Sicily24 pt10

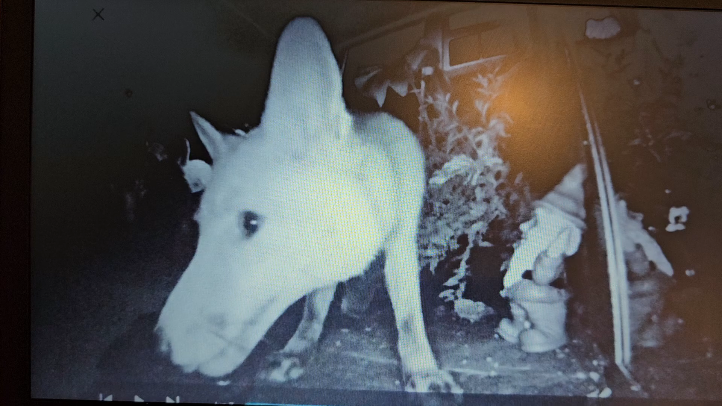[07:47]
a fox coming for the peanuts there is that there and a hedgehog as well both a fox and a hedgehog is looking out